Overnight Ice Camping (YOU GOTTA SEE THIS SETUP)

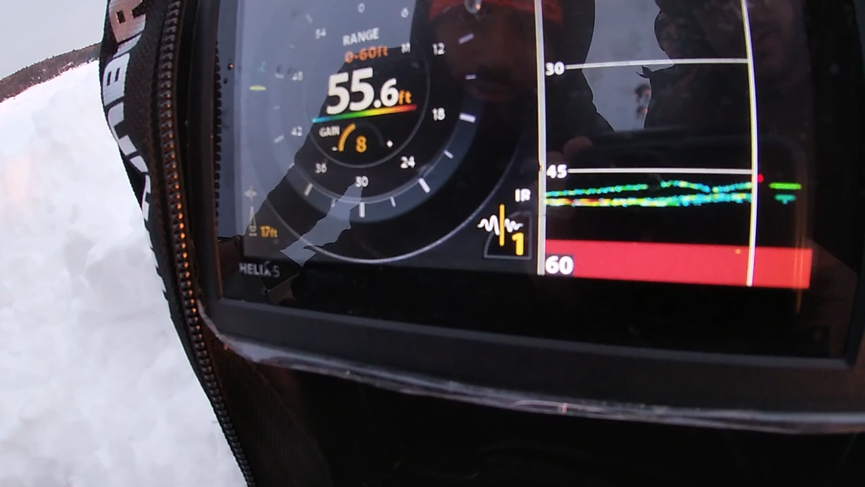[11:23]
Okay, it's following you again. Following you again. Okay.
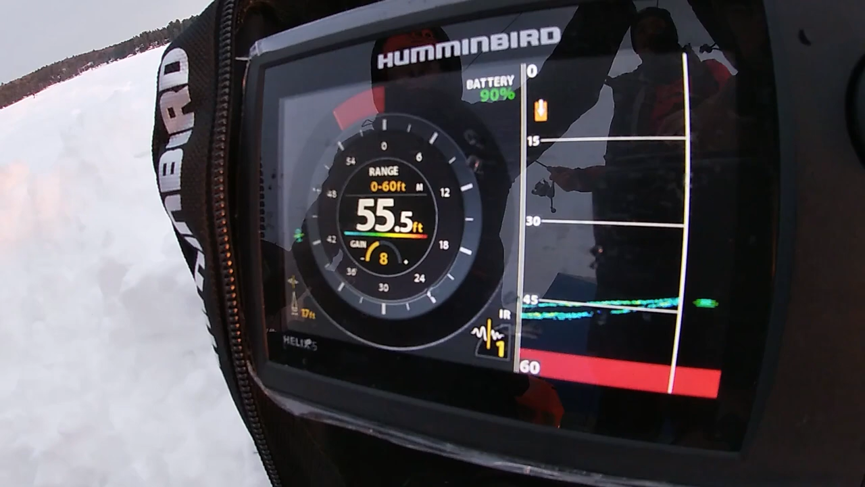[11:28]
On screen: depth 55.5 ft
Oh my god. Just bumped me. Hold on, drop.
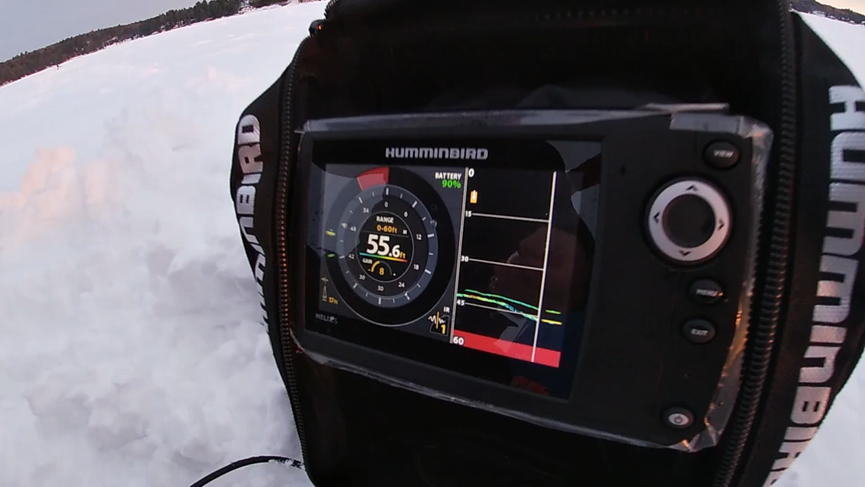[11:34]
Jig, why?
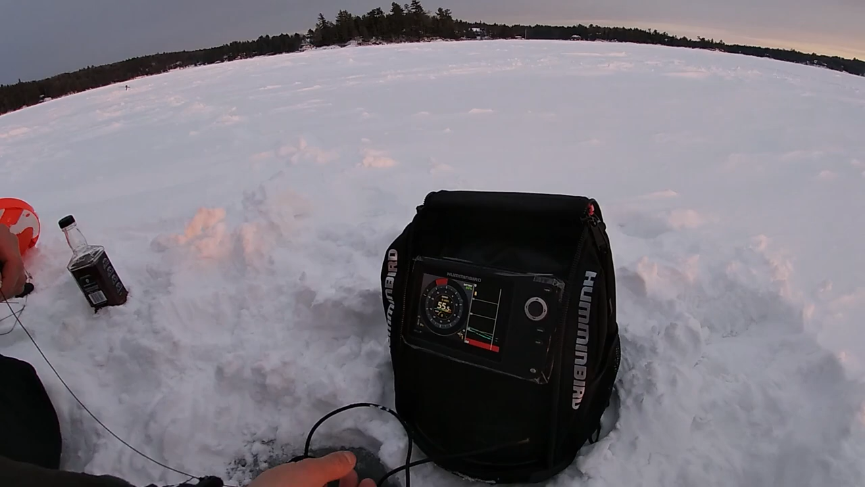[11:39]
Yeah. He's gone.
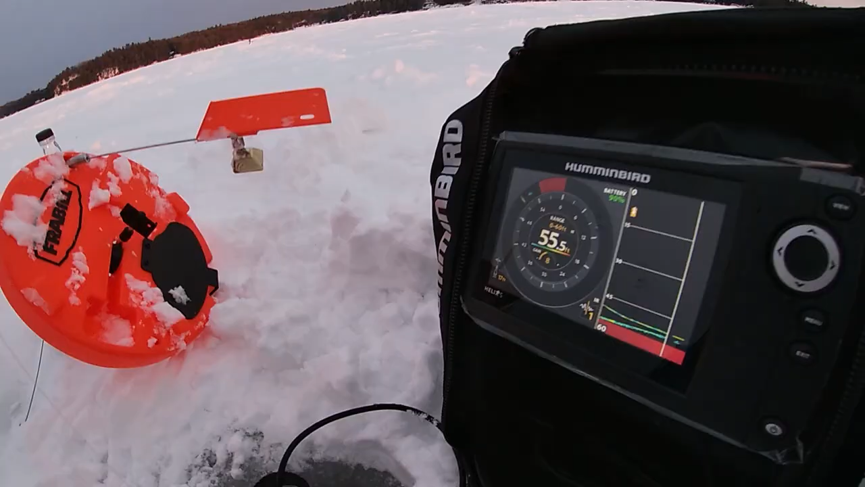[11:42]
Now, go up a bit. He's coming.
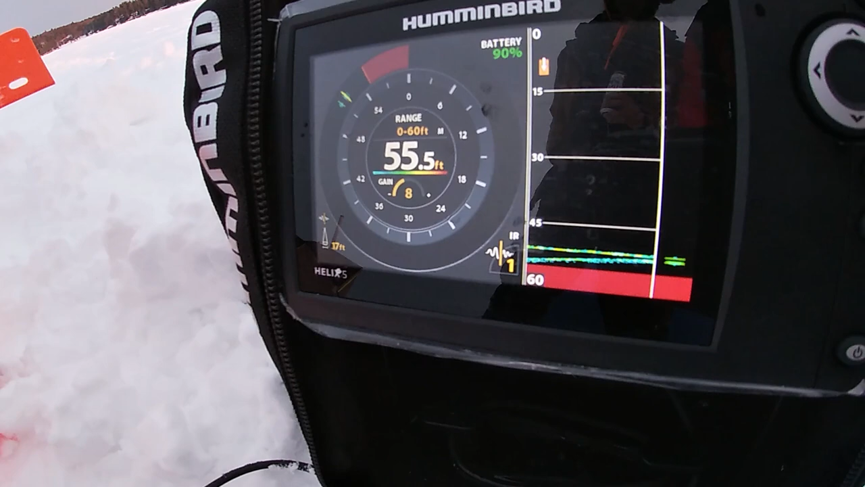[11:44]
On screen: depth 55.5 ft
Go up a bit. A little bit. See if he comes. He's coming with you. He's gonna stop.